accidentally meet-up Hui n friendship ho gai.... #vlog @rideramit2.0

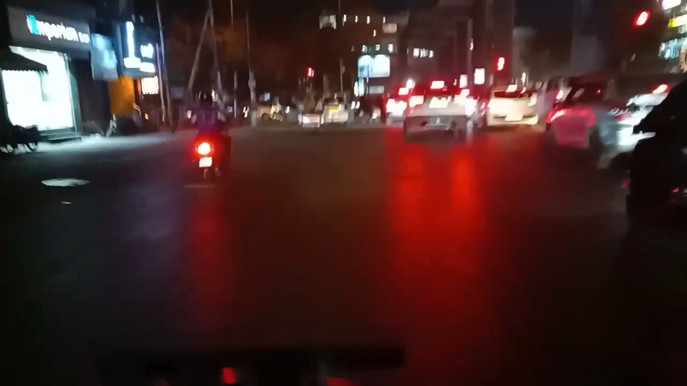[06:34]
तो हम यहाँ से लेफ्ट ले लेंगे ताकि हम अपने डेस्टिनेशन की तरफ जल्दी बढ़ेंगे।
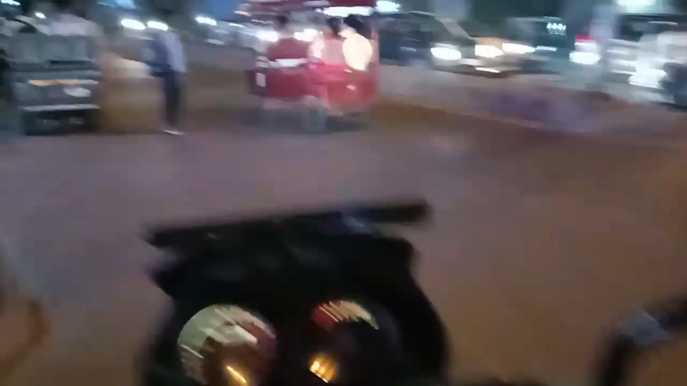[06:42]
तो हमने ले लिया है लेफ्ट और इसी रास्ते में हमारा ऑफिस आता है,
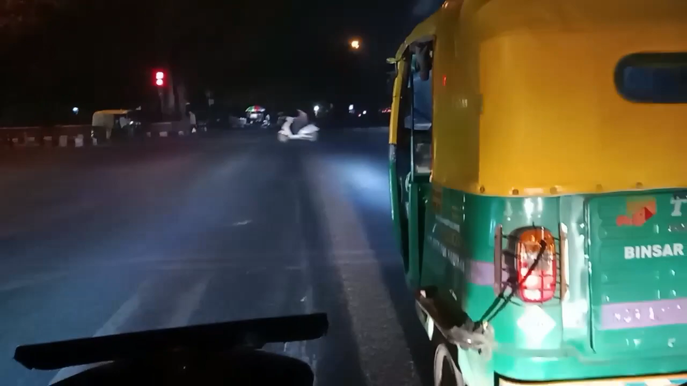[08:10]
जैसे ग्रीन लाइट होगा उसके बाद हम यहाँ से निकलेंगे। नो स्मोकिंग टू विल ड्राइविंग, लेट्स गो।
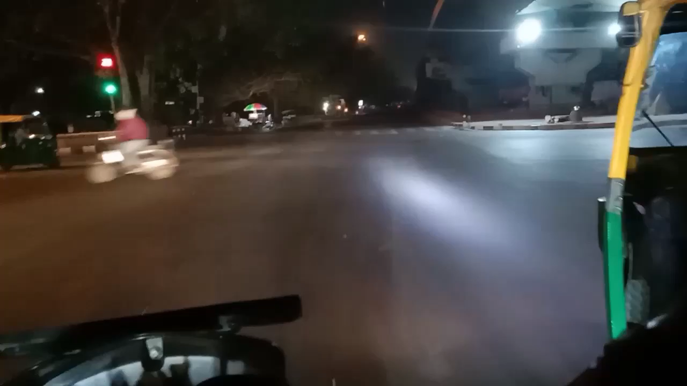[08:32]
ओके, होलिका दहन हो रही है, आई होप आज होलिका दहन है तो ट्रैफिक भी नहीं है ज़्यादा,
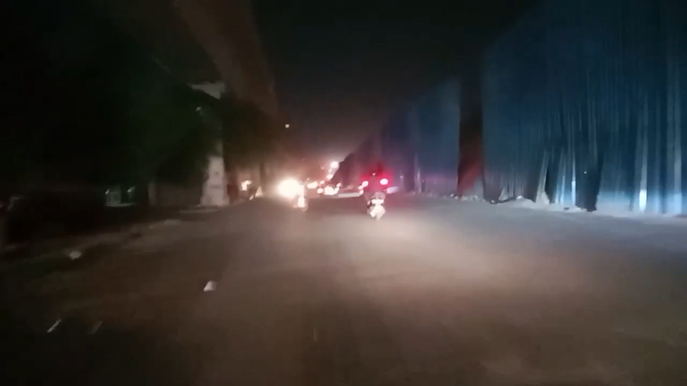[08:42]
ट्रैफिक कम है तो हम जल्दी घर पहुँचेंगे।
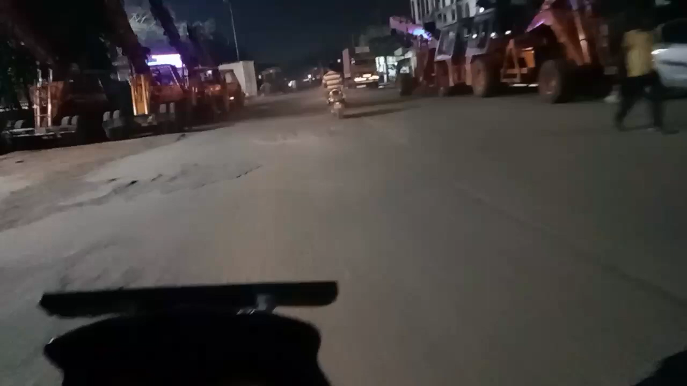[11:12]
तो ये रहा मेरा घर का रास्ता दोस्तों, आप देख सकते हो,